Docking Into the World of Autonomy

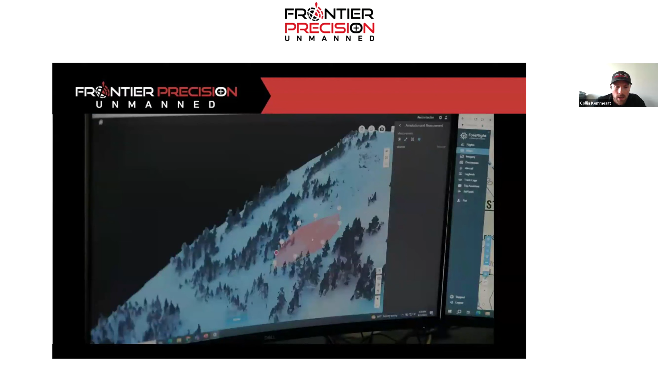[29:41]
Um, as you could see there, that was a controlled avalanche, but as of right now, they are currently working through,